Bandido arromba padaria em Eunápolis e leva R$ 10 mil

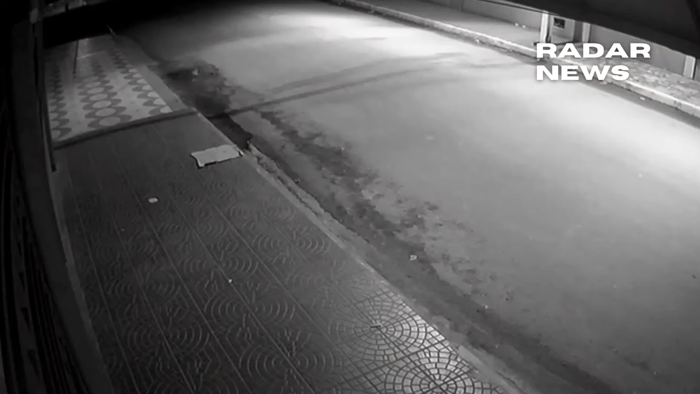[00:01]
Um arrombamento a uma padaria foi registrado por câmeras de segurança na madrugada desta terça-feira no bairro de Naborges, em Eunópolis.
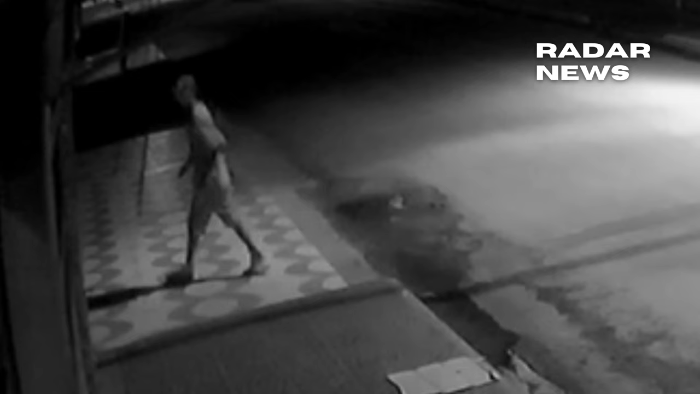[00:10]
Nas imagens, é possível ver o momento em que o homem se aproxima da padaria e força uma das portas para entrar. Uma vez dentro do estabelecimento, ele se dirige até o caixa e subtrai uma quantia em dinheiro.